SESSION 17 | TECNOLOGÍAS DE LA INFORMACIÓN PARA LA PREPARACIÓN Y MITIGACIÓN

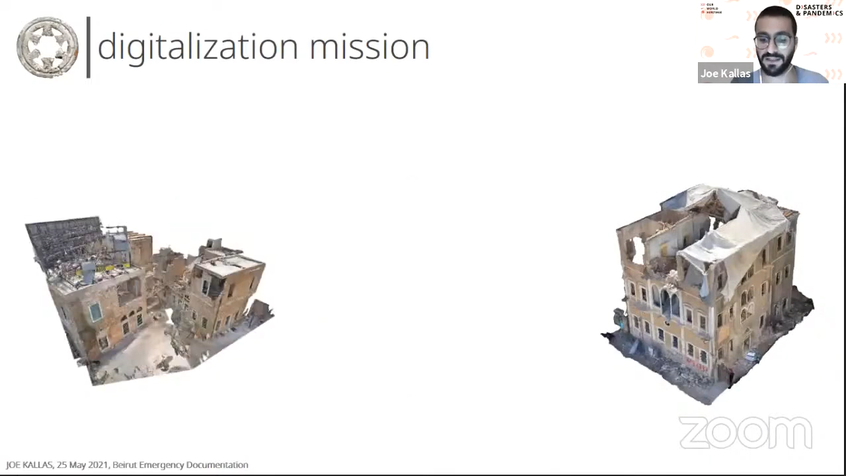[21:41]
So with the help of the DJA, I digitized 40 heritage buildings that were at very high risk of collapse.
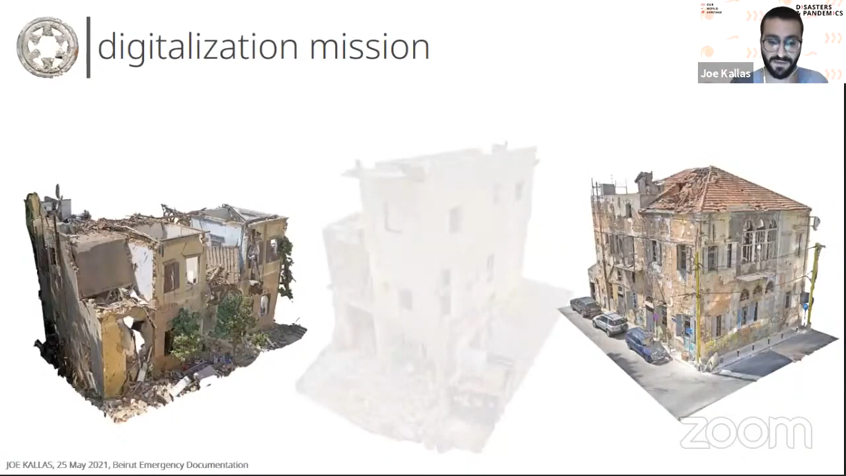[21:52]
This 3D documentation mission actually helped to report the current state of the buildings after the explosion,
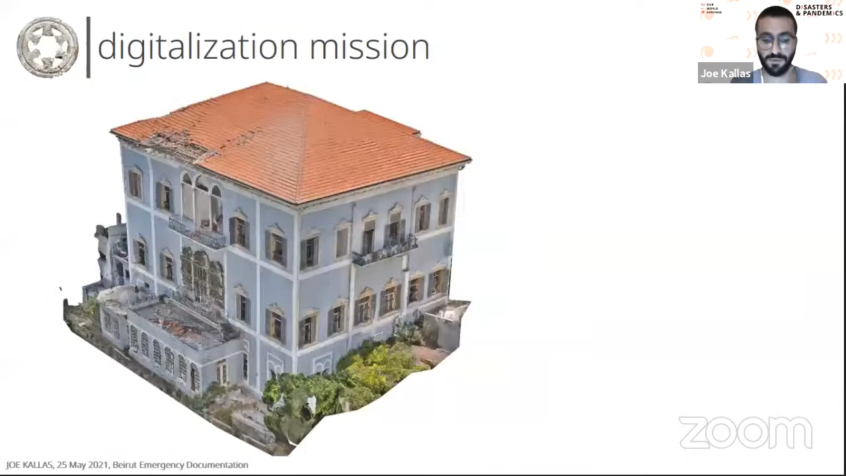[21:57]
to provide accurate 3D models to accelerate and facilitate the
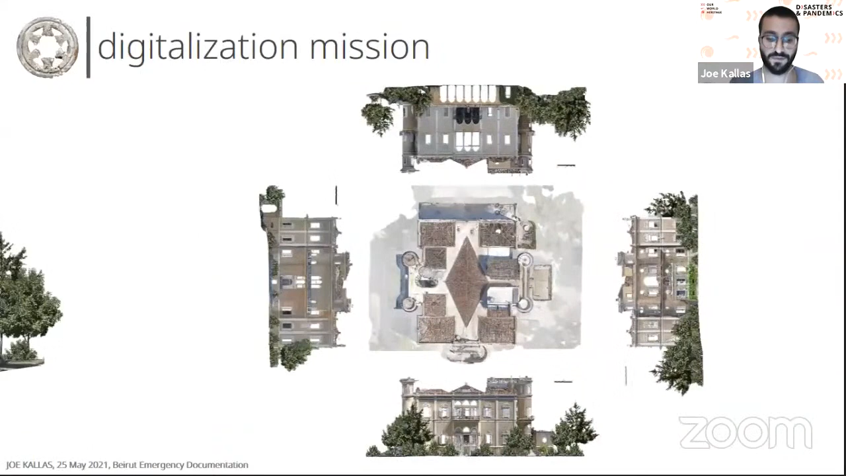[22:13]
it helped by providing an accurate remote access to those buildings by the possibility of visualizing all the damages from distance,
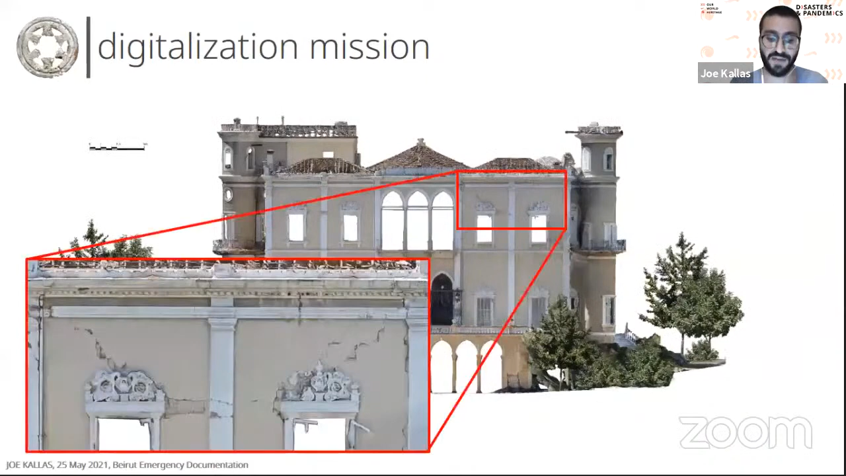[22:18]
by also enabling the access of all the parts of the building to assess the damages in areas that were not
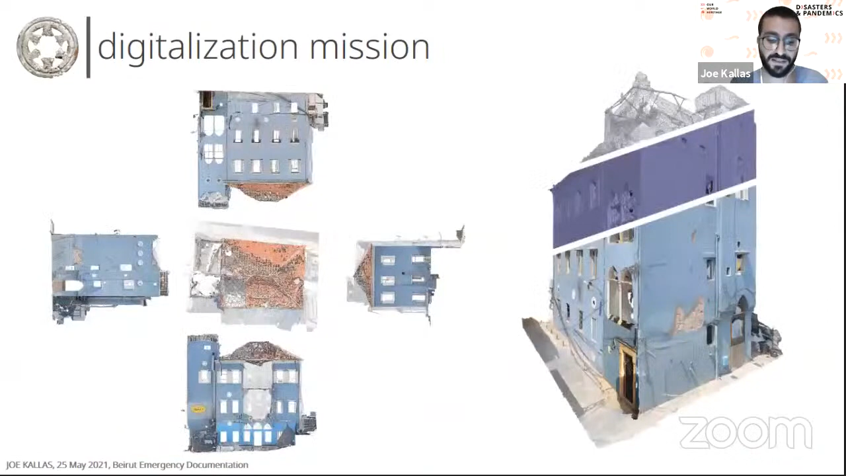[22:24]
inaccessible physically to the rubble accumulation caused by the disaster. And by providing graphical models and drawings to facilitate the fast generation of decay mapping,
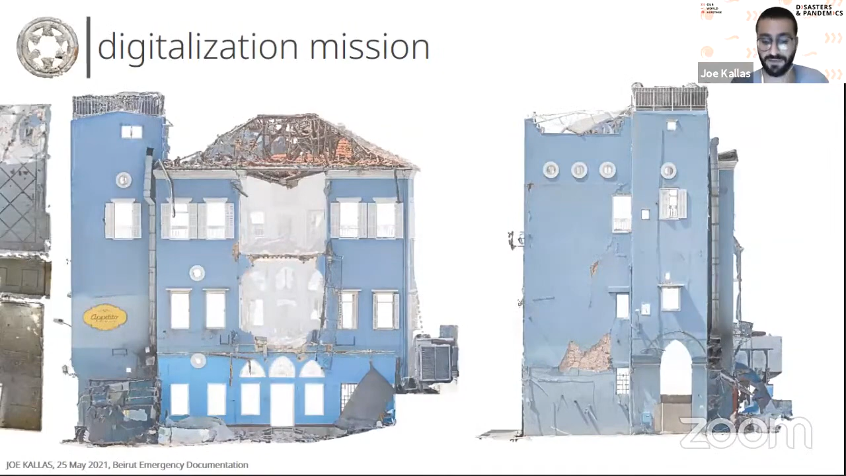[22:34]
restoration projects and bills of quantities to prepare files for each building to be presented to the funding agencies to accelerate also the restoration process, without risking, of course, to be present physically on site to do that in the middle of the pandemic.
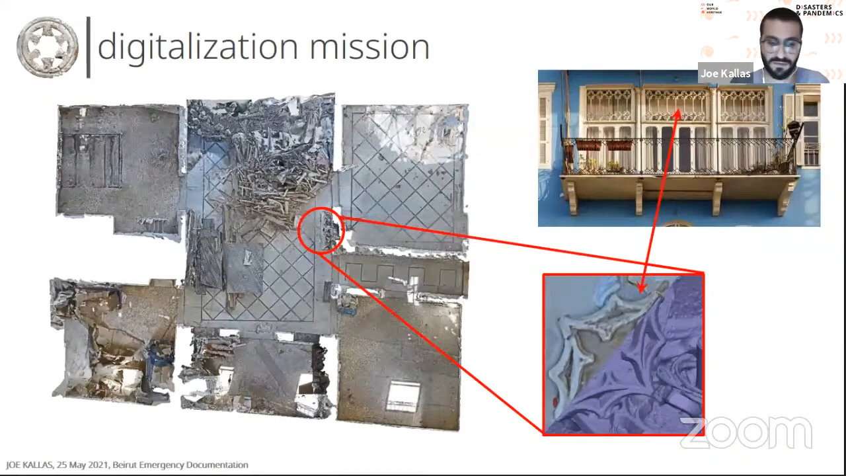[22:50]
Also, I set up with the DJA the GIS of the mission by creating an easy and clear system to transfer all the data collected on site by architects and engineers on GIS.
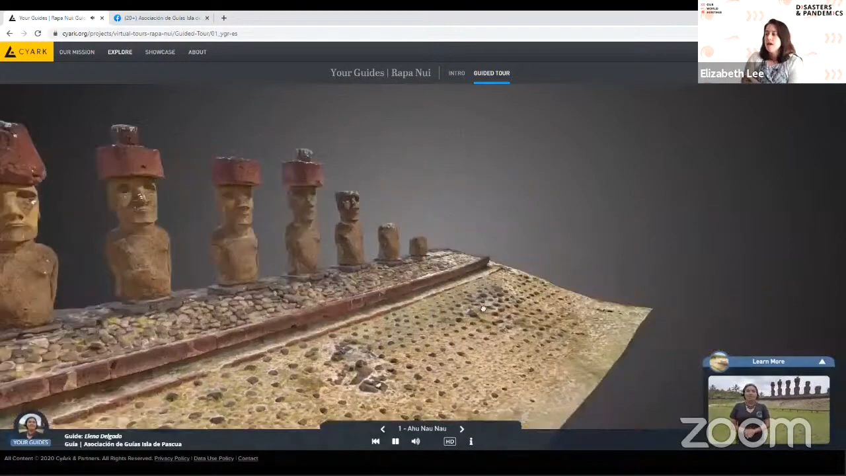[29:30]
And again, using existing data and doing these kind of training and collaborations over Zoom, they, the tour guides identified parts of the monument that they wanted to discuss.
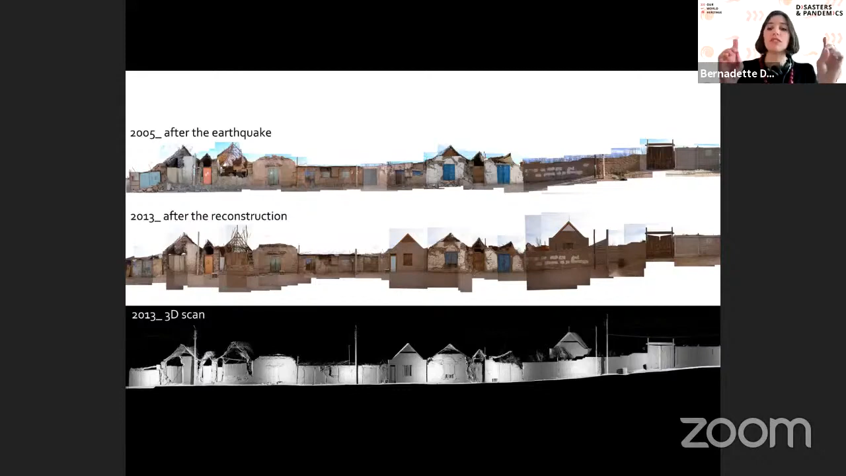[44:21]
Over the years, the pressure for the quick reconstruction has led to a superficial understanding of heritage by offering solutions that look like the previous houses, but without considering other important aspects of their historical value, such as building techniques and human occupation. That led me to explore the role of accurate recording technologies, such as three laser scanning or LIDAR in the reconstruction processes after earthquakes, exploring alternatives for heritage areas in my PhD.
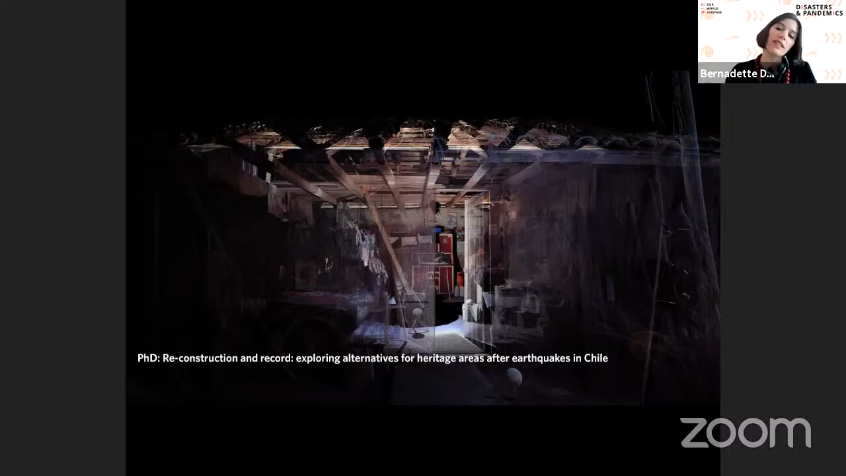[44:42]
Instead of recording for replication as before, I used the record as a way to question current reconstruction processes, developed an alternative vision, proposed alternative design approaches and argued for the introduction of the technology institutionally,
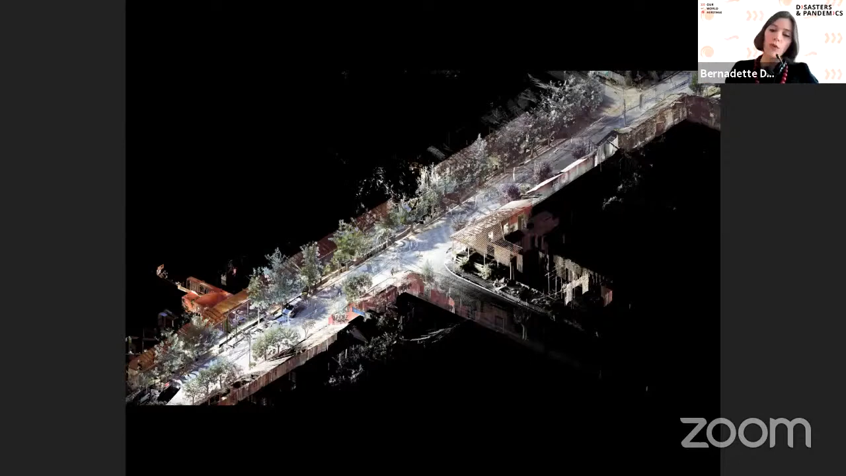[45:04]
to inform a more inclusive and sustainable method for risk mitigation, reconstruction and emergency actions. As a methodology, in 2013, I surveyed three heritage areas in Chile,